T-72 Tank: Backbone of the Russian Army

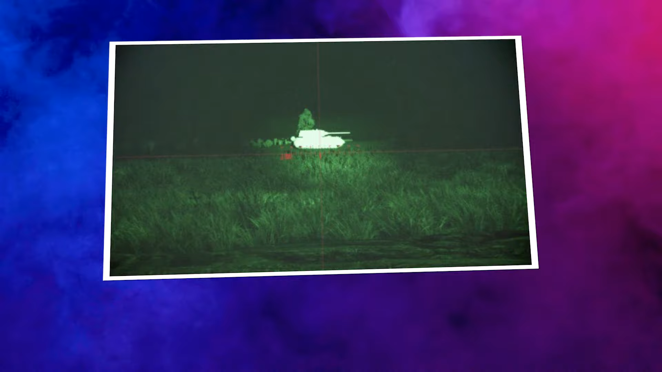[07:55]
A panoramic day-night sight is positioned in front and to the left of the gunner's hatch and is used in conjunction with the infrared searchlight mounted to the left and in front of the sight.